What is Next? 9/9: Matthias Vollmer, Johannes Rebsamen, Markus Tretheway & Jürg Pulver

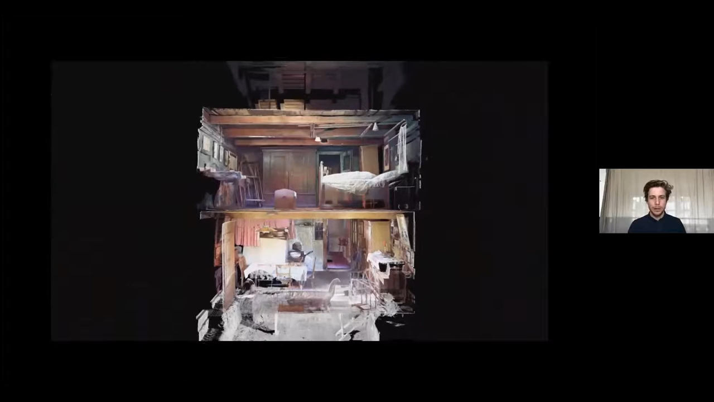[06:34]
And so we produced different stories about Zurich just with this technology.
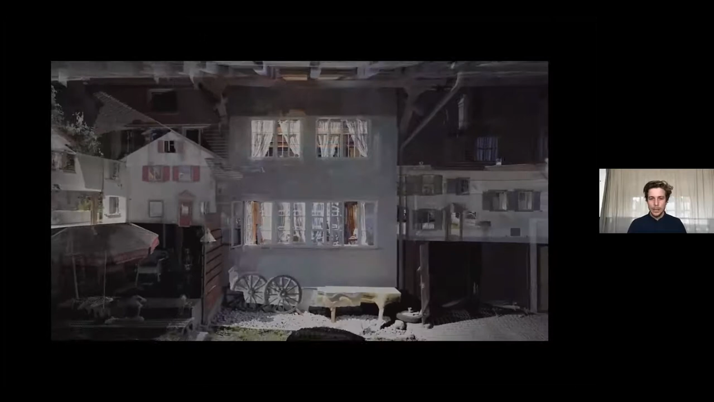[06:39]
One, the last one you just saw was about the industrialization of Zurich,
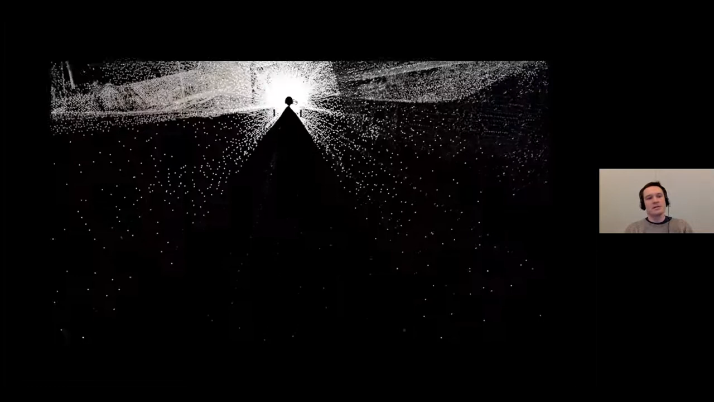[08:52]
But just to explain that it is a point with a coordinate XYZ and color information RGB and then put together to models, digital models we can use for whatever application we want to generate in the end.
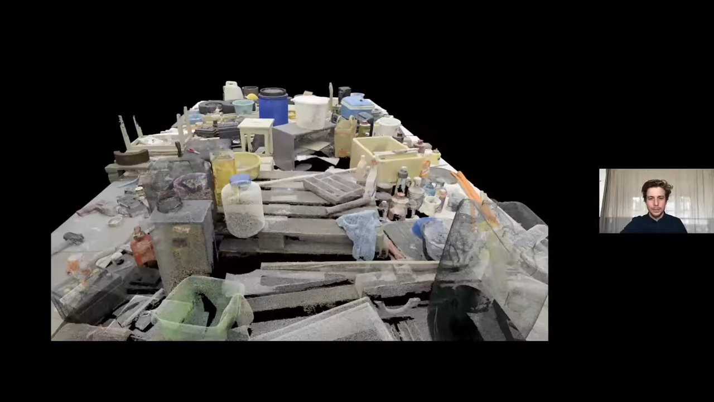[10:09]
actually a very high resolution point cloud, but you can really approach a very small scale,
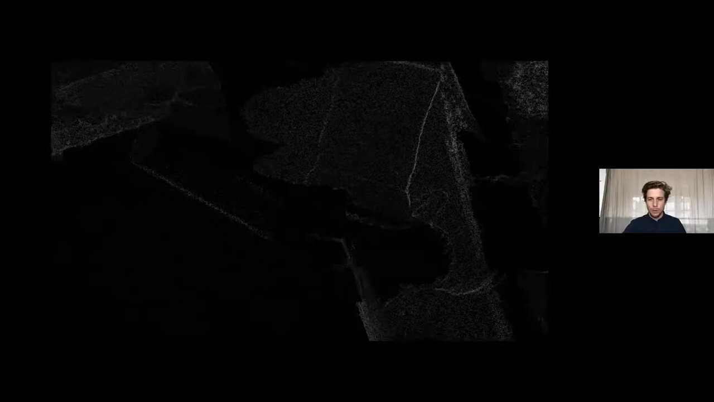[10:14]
which is sometimes a bit tricky with the laser scanner. So we really searched the right technology for the right situation and this can vary a lot,
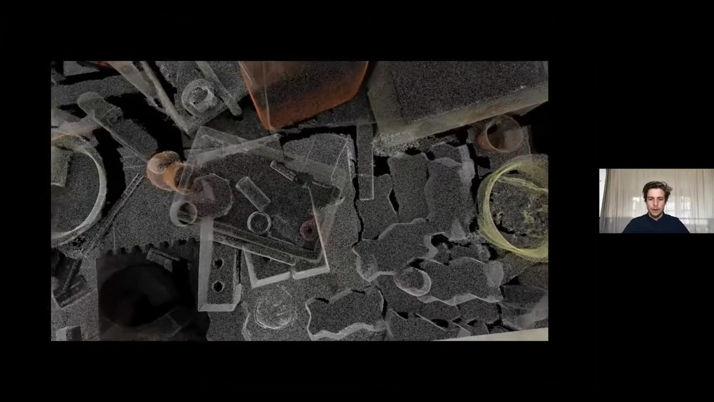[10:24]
so maybe photogrammetry is for the smallest scale and then the machine you just saw before the laser scanner is for a bit bigger scales and then there are
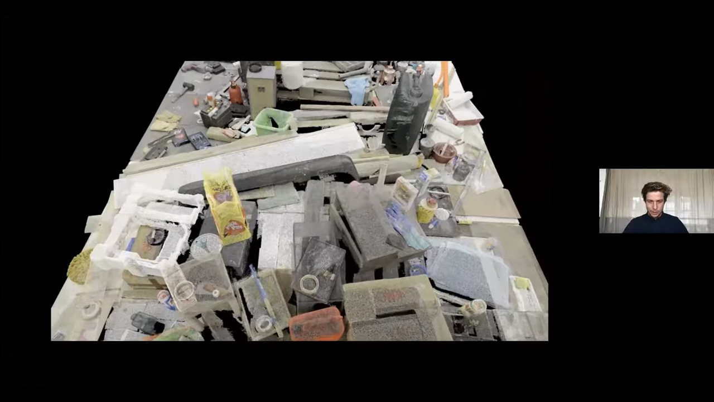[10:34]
different laser scanners that go much further and we use for the bigger landscapes and
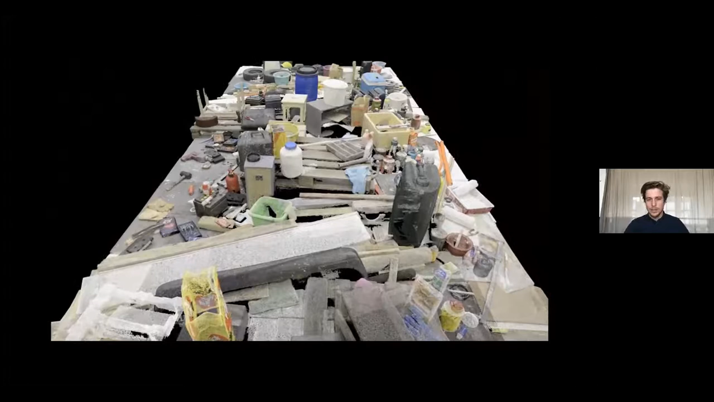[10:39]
we end up with airborne LiDAR, but maybe Johannes will mention that again just in a minute. Just go on.
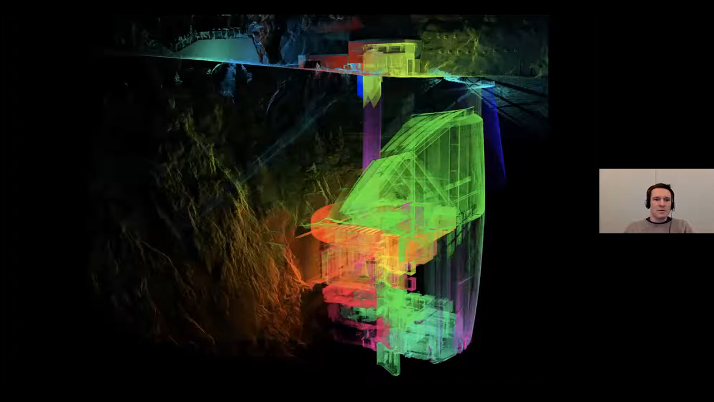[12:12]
And maybe you had to go a little further on this this image shows that actually we have to put together different scan positions. So here the colors are standing for each color stands for the scan position because actually the scanner is only recording what you would as well see if you would be in the very position of the scanner.
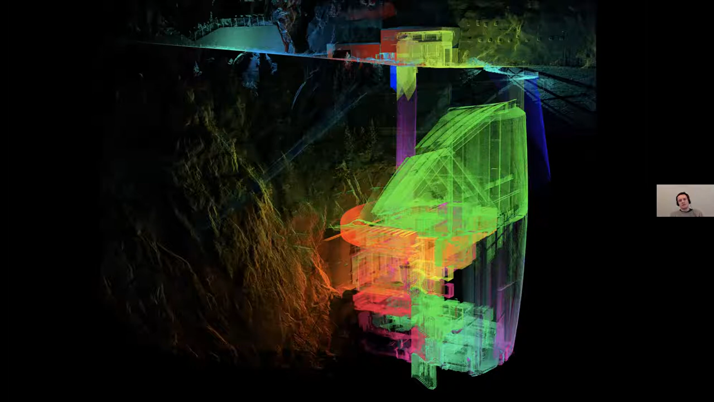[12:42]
So this means that there are shadows and to create an overall model you have to do several scan positions to get a complete model. And then actually what we have to do so and then actually what we are fascinated by these models is that they have certain quality of an ephemera quality and the transparency.
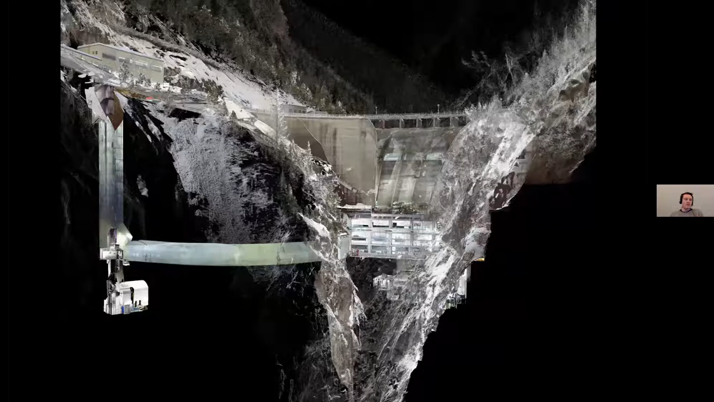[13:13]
With which we can show actually above and underground infrastructures within the topology topography we're working and. And yeah, as as Johannes mentioned, it is actually in the end it is a 3D model. So that means that we can also edit it so that's something we also really like to use. We saw it before in the in the video so the section is becoming important again also in 3D.
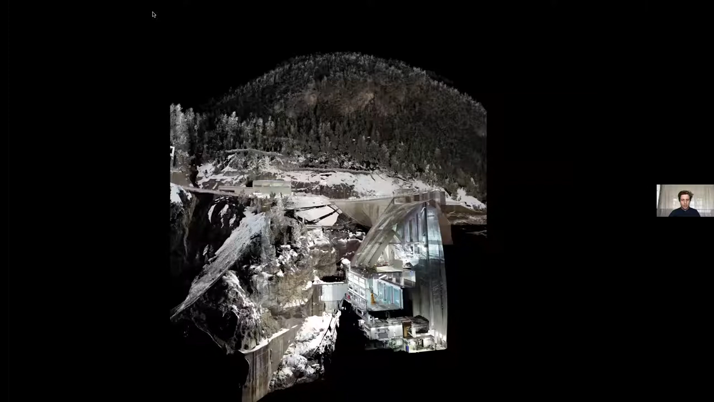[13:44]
It's really good tool to show relationships and also to show different scales in one image. So you can really show the same.
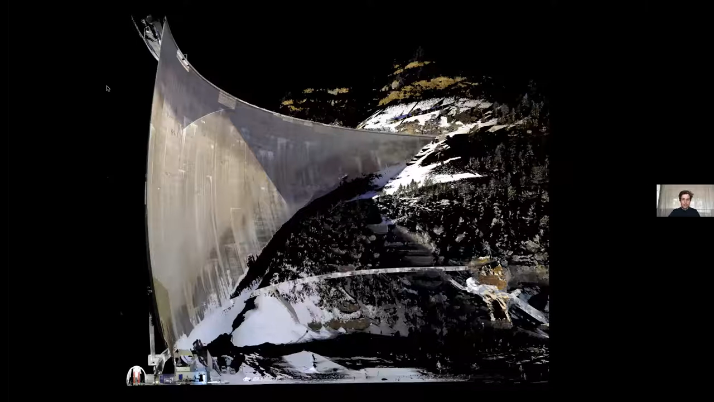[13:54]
I mean, this is like it's higher than the prime tower at this point. And this is maybe you can somehow guess the human scale down here. So these are actually some of these methods we use are actually also you can find in the classic architectural drawings. But then again, it's it gives you a very different impression as this point cloud has a very unique way of showing things like with the transparency and also with the different scale.
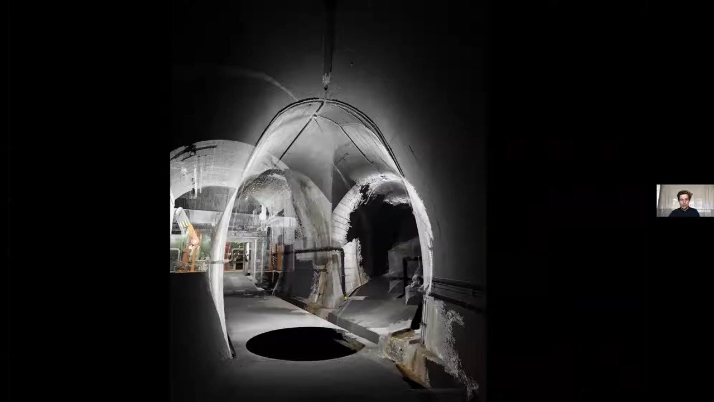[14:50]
And then finally, we can also approach this really eye level human scale narrative when we look at like in a first person view at the spaces. And in this case, it's also a mix of laser scanning and also photogrammetry, what you can see here in this brown patches. This is actually made by some ETH students that were just very interesting in this process of the water dripping over the concrete for for many, many years and creating this very unique patterns.
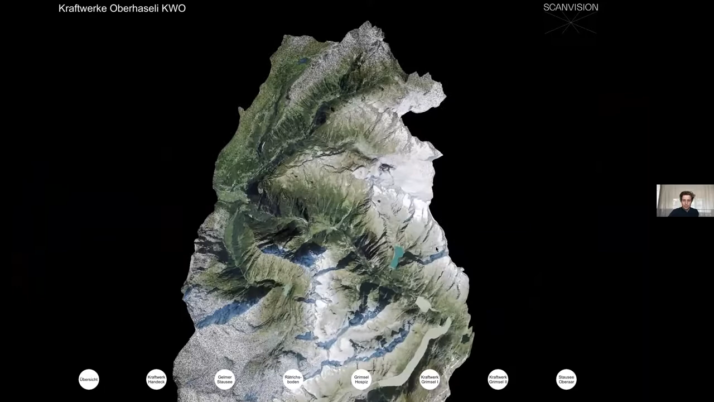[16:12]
And we've been scanning there for for a few years. So from from time to time, we go up there and scan some of this infrastructure. It's a huge hydropower system.
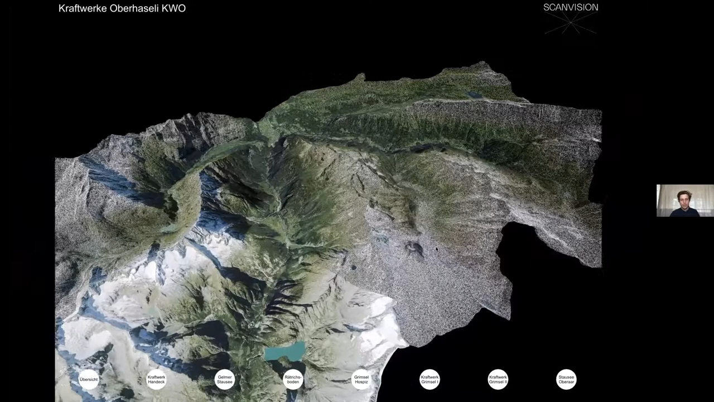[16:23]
Now you can actually see whenever a raindrop comes down in this area that you see now, it ends up in this kind of system of caveo.
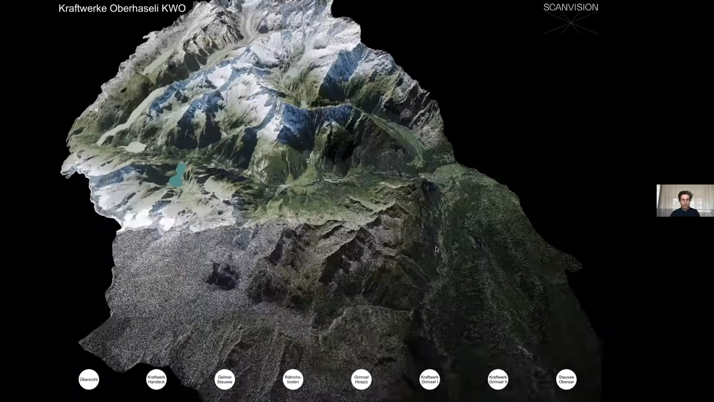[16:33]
So they have a lot of pipes and stuff underground. And this is now it's not a movie, it's an app. So we think it's really interesting to have this kind of interactivity.
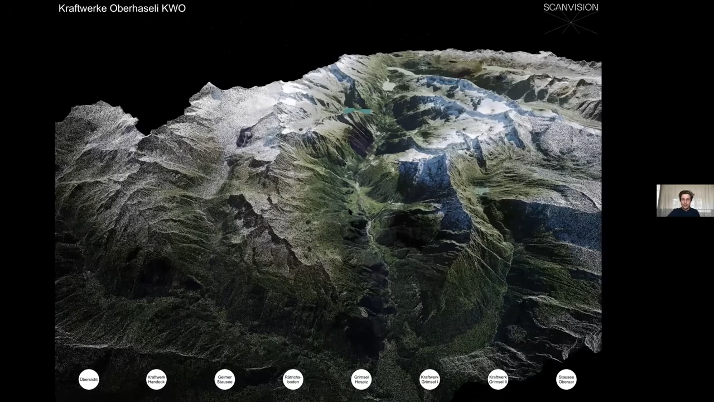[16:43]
But I'm not sure if it works if I'm full screen. I'm sorry. OK, there we go. So this idea of showing different scale in one model is something that is really interesting for us.